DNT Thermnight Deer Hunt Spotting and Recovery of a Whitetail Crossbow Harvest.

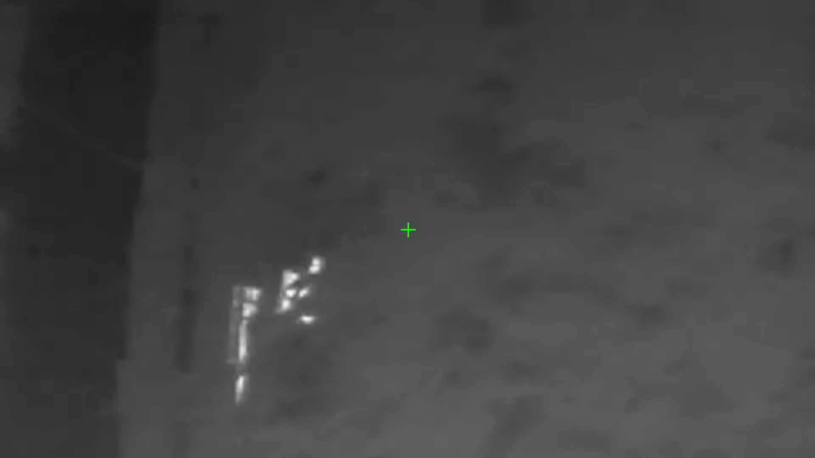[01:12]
But anyway, so this deer, they kind of worked their way around and the deer ended up, the doe ended up winding me.
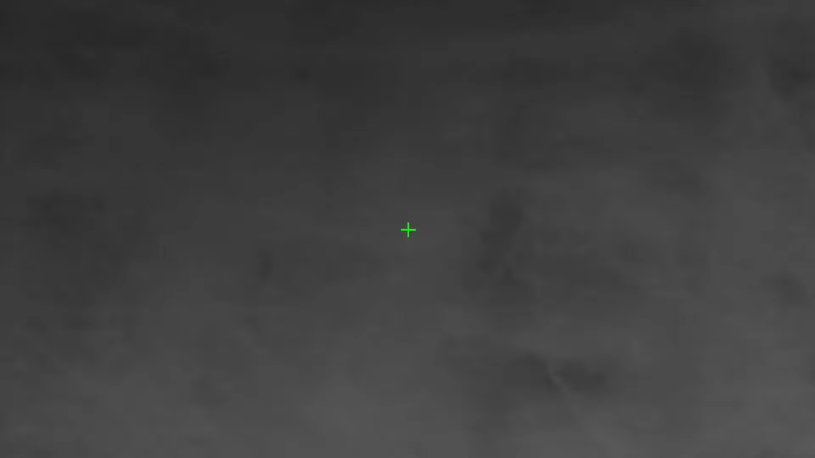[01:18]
She took off and the buck just trotted along.